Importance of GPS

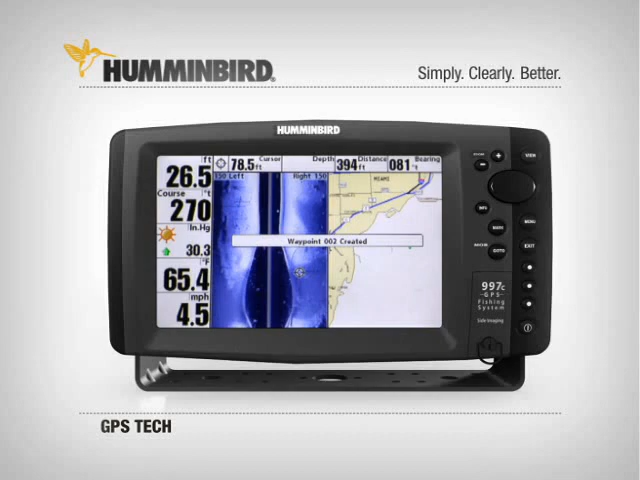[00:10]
Humminbird combo fishing systems combine our powerful sonar technology with built-in GPS technology that can accurately pinpoint your position anywhere on Earth. Humminbird GPS will totally revolutionize the way you fish.
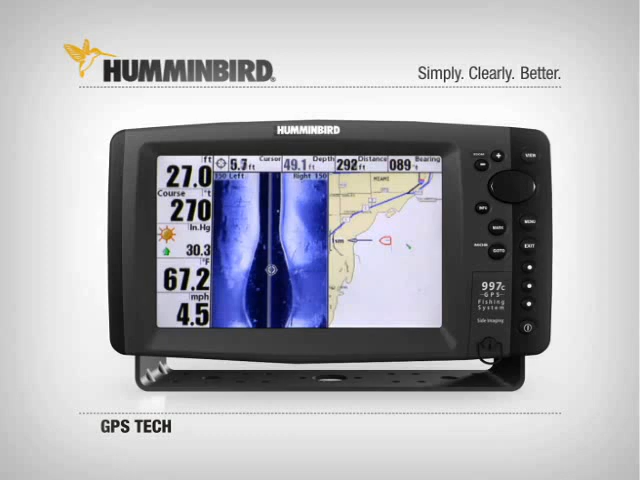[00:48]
You can even freeze the frame and mark the location of fish or structure anywhere on the screen, even though your boat may be hundreds of feet past it. With built-in track plotting in many models, you can see your position, your track, and waypoints on a grid. Chart plotting models add a built-in background chart and the ability to upgrade even further with optional Navionics cartography for incredible levels of detail and even satellite photo overlays.